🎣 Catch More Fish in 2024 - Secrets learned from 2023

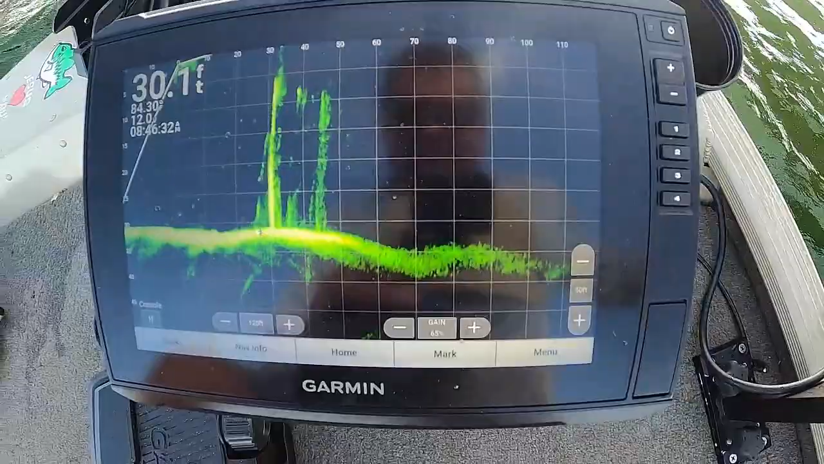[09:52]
On screen: depth 30.1 ft
Just kind of see if I can show you. You can see them. They're swimming around in here, these bridge monsters.
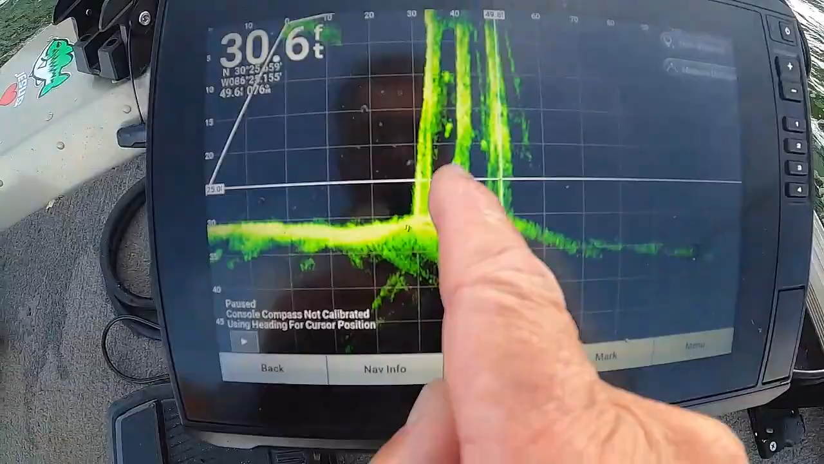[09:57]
On screen: depth 30.6 ft
That's just how it is. You see them in there?
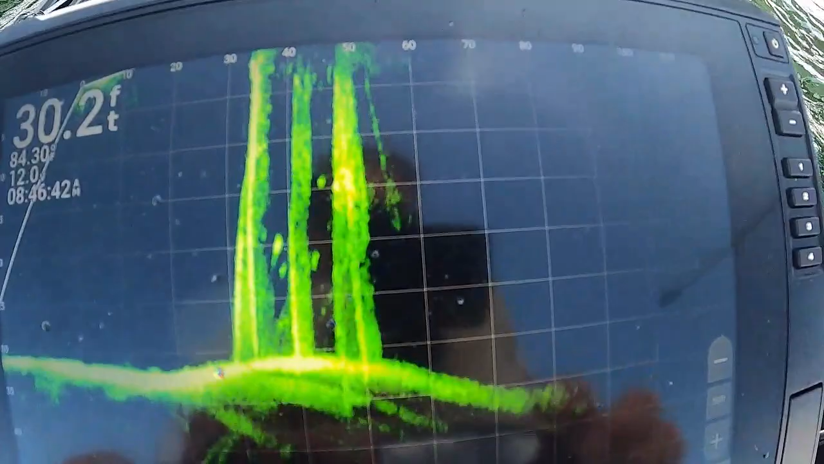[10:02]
On screen: depth 30.2 ft
Kind of tough here. It's a little windy.
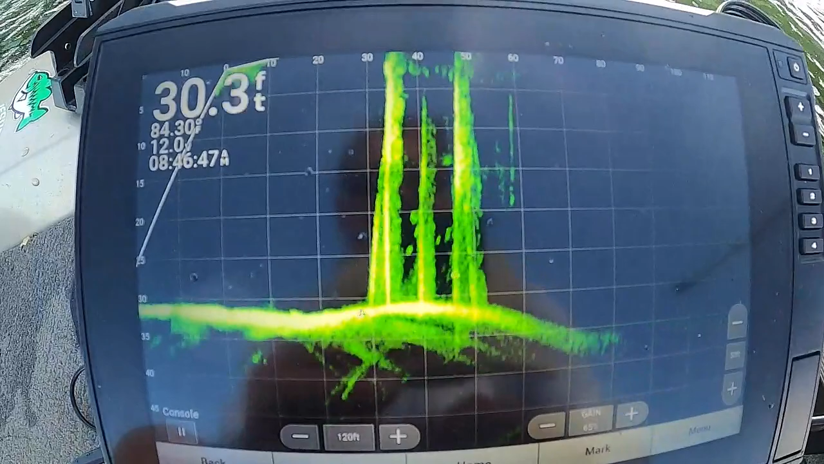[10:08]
On screen: depth 30.3 ft
Little wavy, but if you just take a look close, you can see those guys just swimming around.
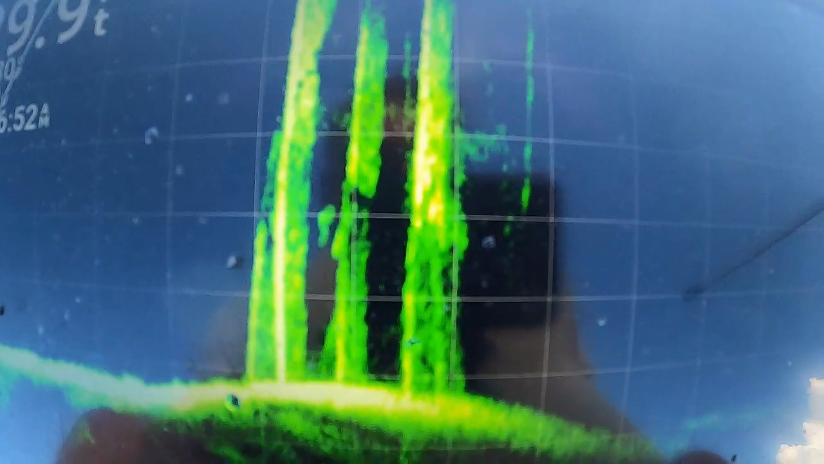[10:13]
They're at the hotel pilings right there. There's like all kinds of condos here.
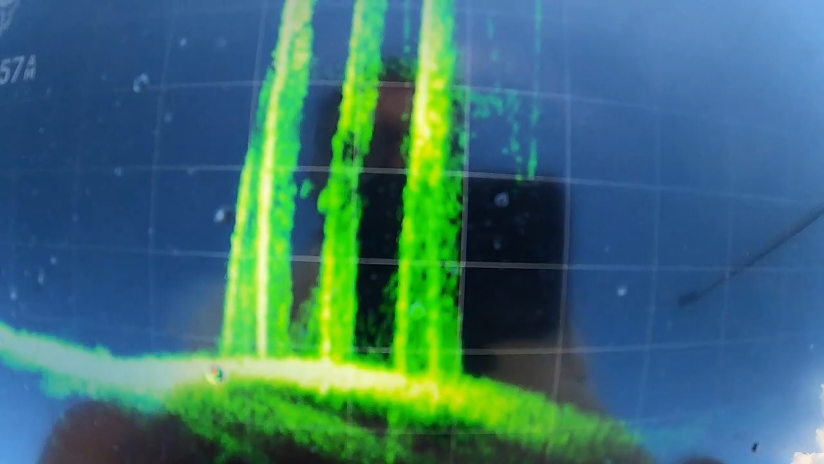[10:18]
They're in there, different depths. We're up to like I say 30 foot here.
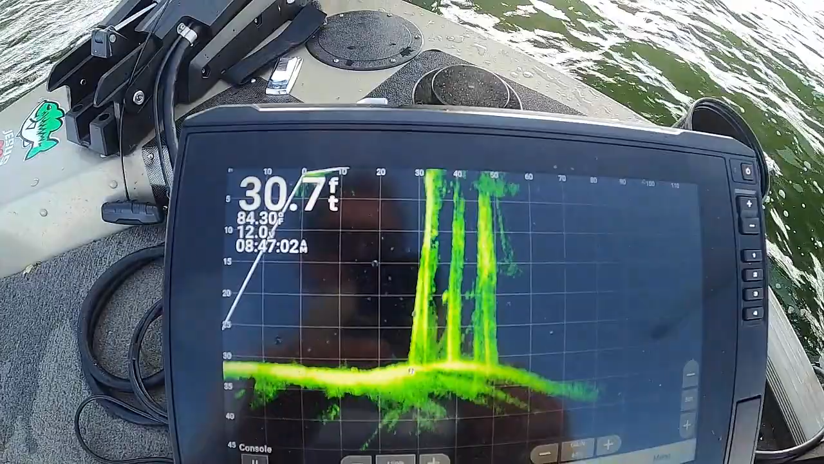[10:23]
On screen: depth 30.7 ft
Actually, yeah, 30 foot. All right, guys, that's what you're looking for.